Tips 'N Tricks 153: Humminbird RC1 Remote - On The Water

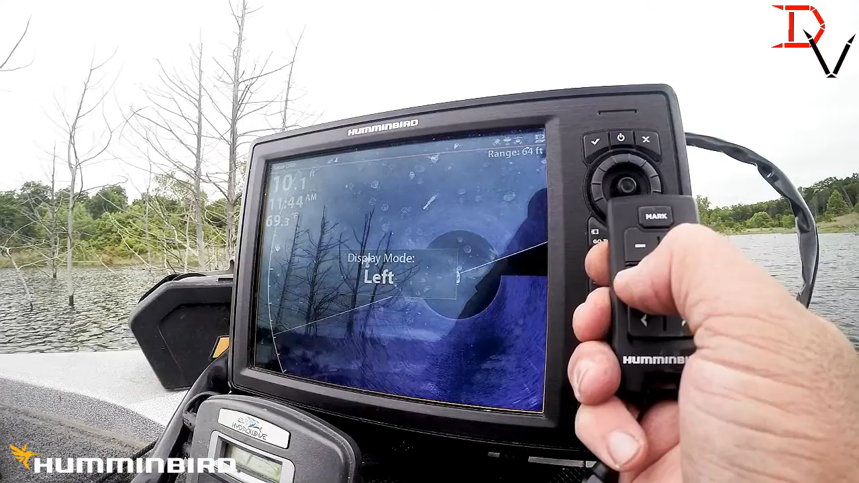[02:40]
There's my left, my right, my rear, my full 360, and back to front. If I wanted to change the sensitivity, I can use these buttons is what I've got programmed.
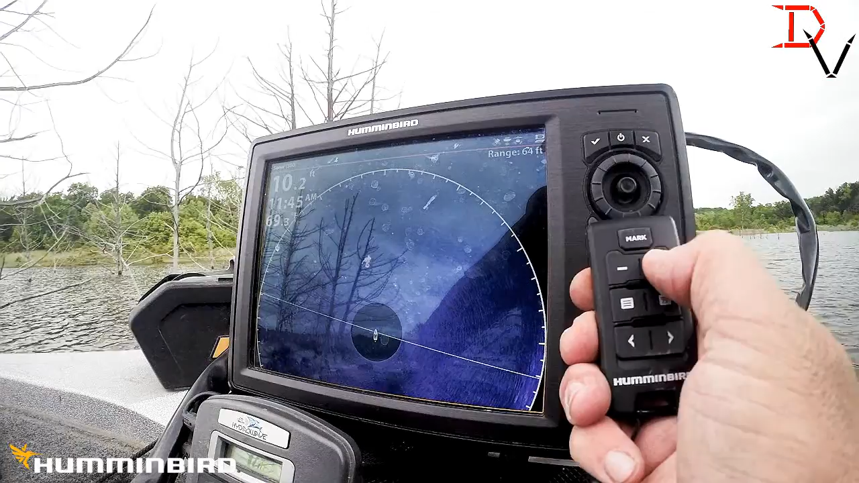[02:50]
You can increase, decrease. If you want to change views, you can flip through all your menu panes with a touch of a button. Check it out.